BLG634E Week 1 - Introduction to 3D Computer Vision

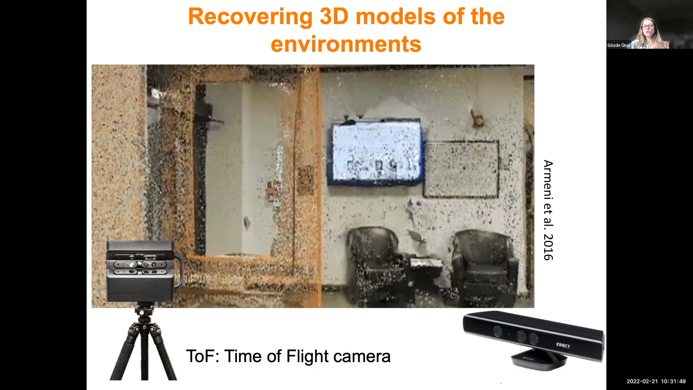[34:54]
for instance, a scene representation, actually, with this time of flight cameras. We can measure distances, volumes. We can use them for instance, object detection. This is a LiDAR camera output example.
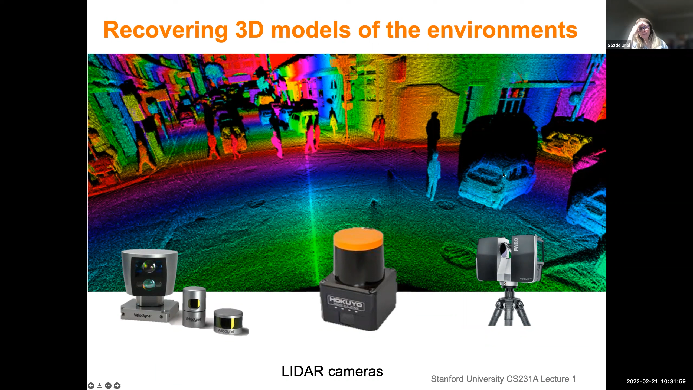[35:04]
once we started detecting objects, then we can do classification on them. We can actually do navigation, right? Avoid obstacles here. And actually, you see, it helps us navigate our surroundings. It helps us like know where we are and what where other objects are. And then it makes us, helps us make planning, how to move, right?
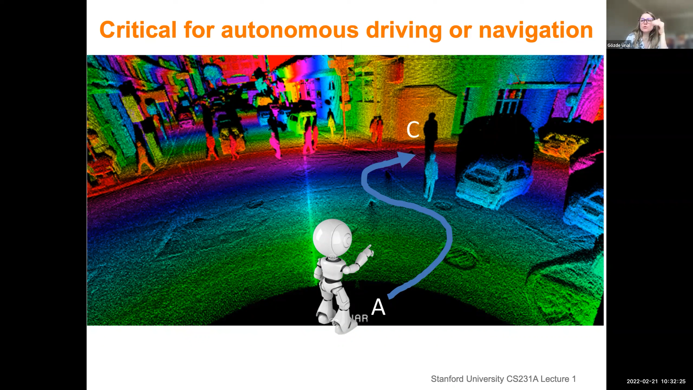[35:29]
Make a decision, how to make a safe move or navigation in this scene. And that was the space geometry part, right?
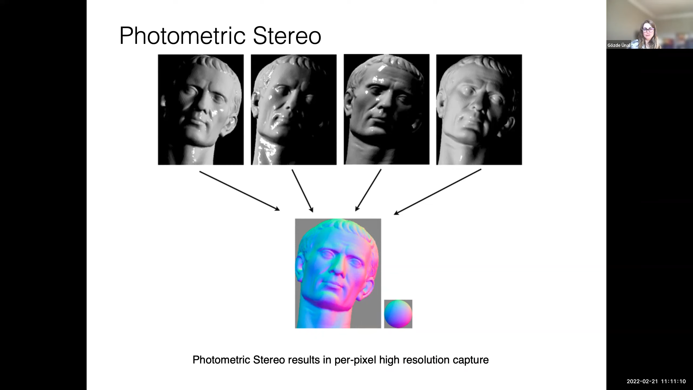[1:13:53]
That's why we have to come up smart ways of visualizing, coloring, right? That's called also data visualization field. Another topic of its own, requires a course on its own. Then, like I said, photometric stereo comes, 1977.
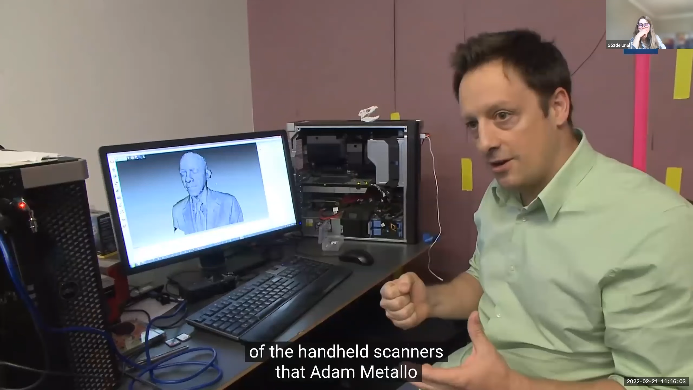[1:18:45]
So this is the data that came out of the handheld scanners that Adam Mattel and I were using to scan the president.
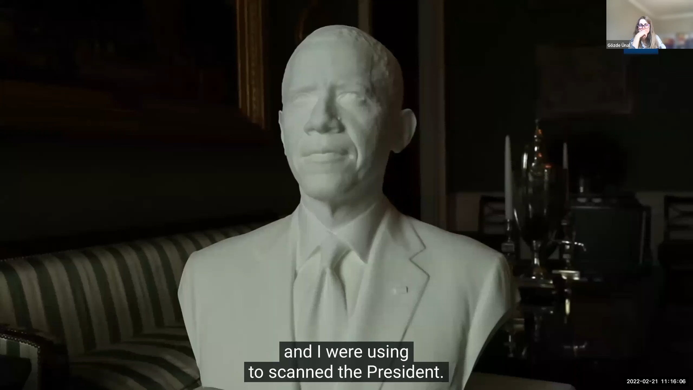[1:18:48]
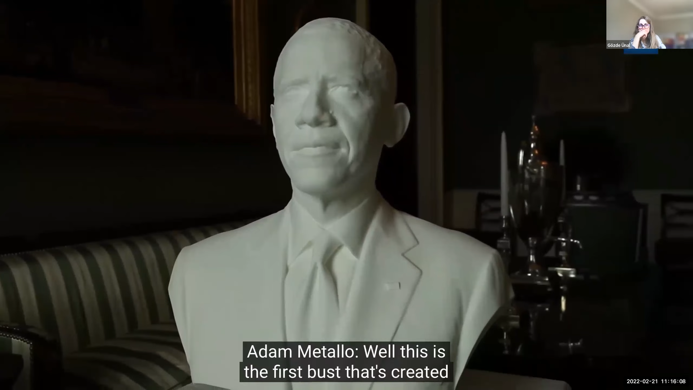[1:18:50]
This is the first bust that's created of a head of state from objective 3D scan data.
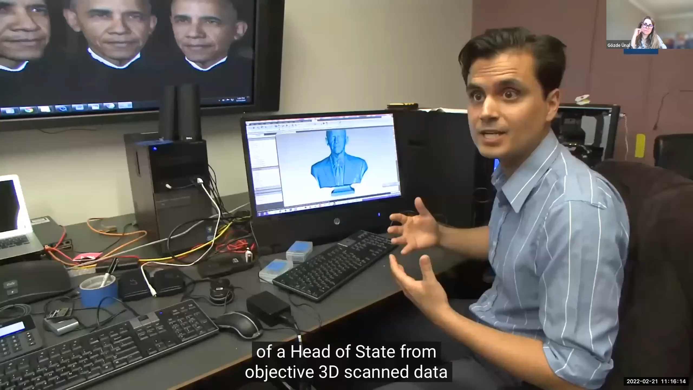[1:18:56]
So this isn't an artistic likeness of the president.
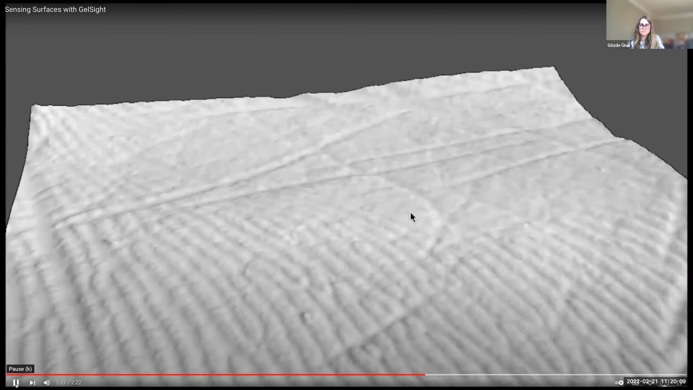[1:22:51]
Gelsite can resolve the overall shape as well as the fine details like the ridges of the hand.